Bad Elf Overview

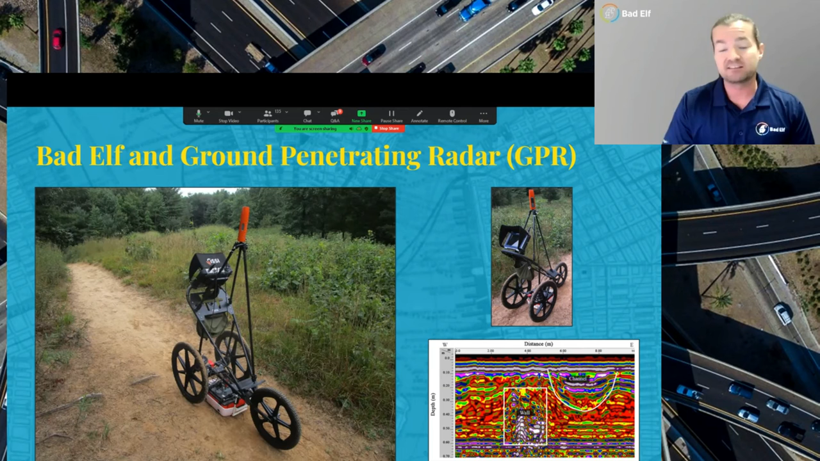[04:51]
GPR is great, but GPR without a GPS or GNSS providing that actual spatial location sort of becomes irrelevant. If you don't know the actual height of the ground, you know, what does it mean to be six inches or say 12 inches underneath? We integrate with augmented reality apps out there.